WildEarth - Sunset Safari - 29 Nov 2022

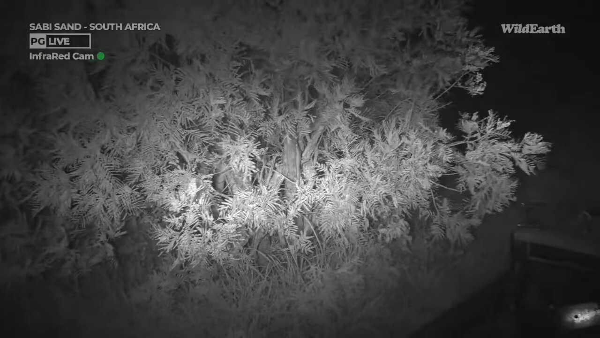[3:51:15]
trying to focus on a spider that's bouncing around all over the frame. It's going to not be good for anyone.
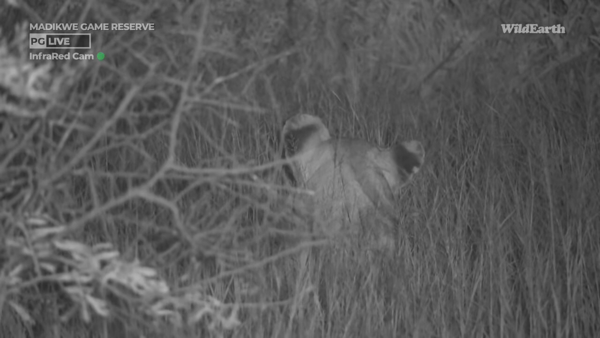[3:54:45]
wish you guys can see the ambient light outside, because we're now in infrared light. And we can't see this lioness. She's lying. There we go. Now you can see it. Thank you, Vika. It's as easy as a flick of a switch. How amazing. Technology is a good thing, because if it was up to us, we would not have seen this lioness with our naked eyes lying
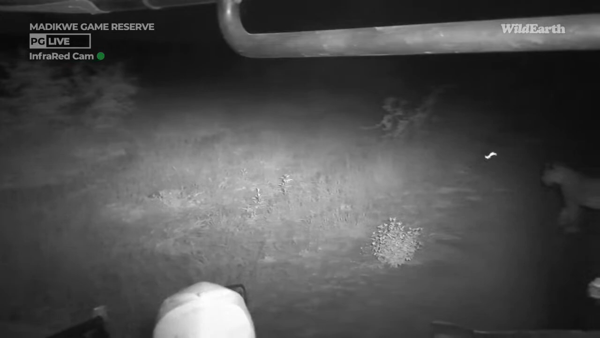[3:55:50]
Yeah, right, we didn't even see it.
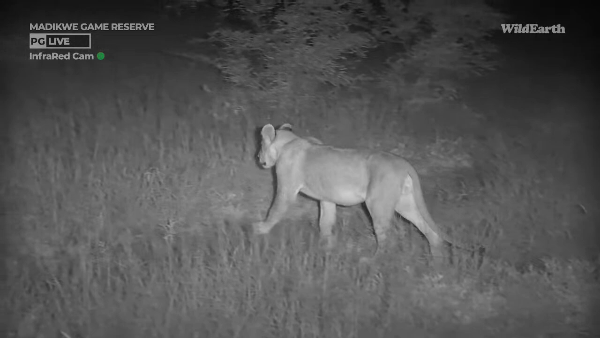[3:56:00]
Joseph, that is much appreciated. I will always say, and you'll hear me say it often, the thing that makes us stick, Joseph, is to share this with you. I'm just going to quickly make a radio call.
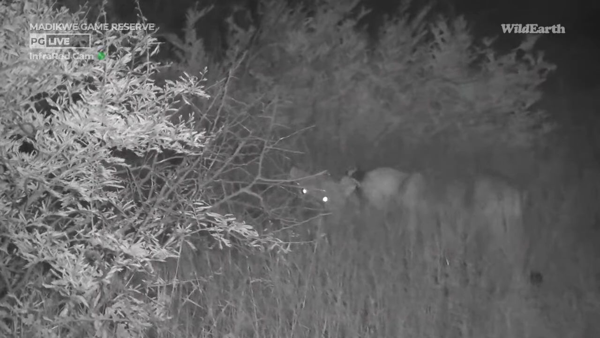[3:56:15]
Thomas, Kevin.
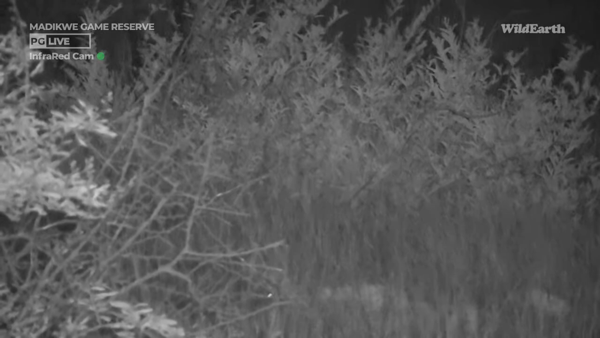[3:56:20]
Hello, Kevin. All right, Thomas, I've got one Musadi, one Bana here by me in front of the vehicle where I'm pointing. And the rest of them are a little bit deeper in.
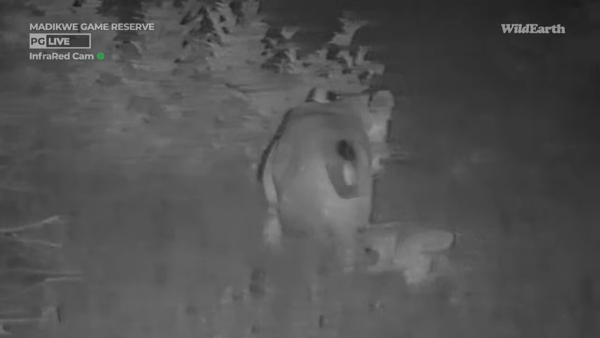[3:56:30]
I'm not sure if they're mobile or not. Okay, copy that. I don't think I'll stay too long because I don't have a spotlight. No worries. If you look in there, you will see them that side. You can hear them calling. Here she goes.
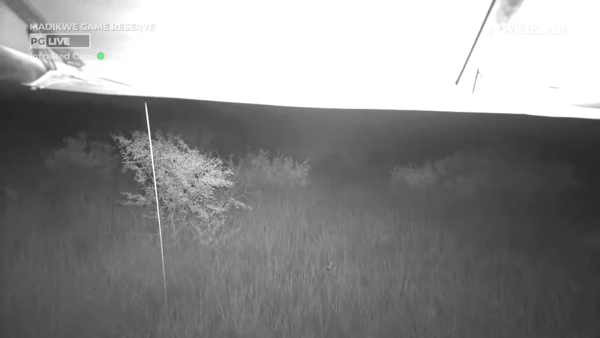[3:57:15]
I'm going to stop here, BK. There we go.
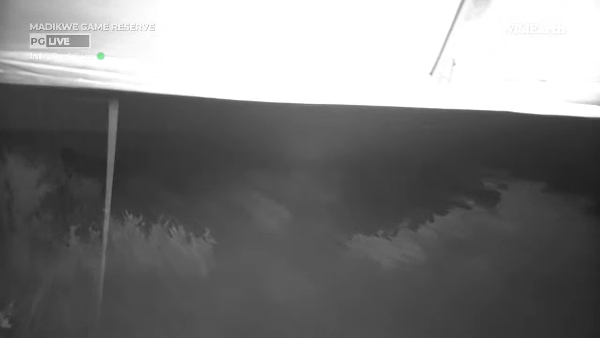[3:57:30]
And now as we're watching them slinking off into the complete darkness, that is probably where we're going to leave them, guys.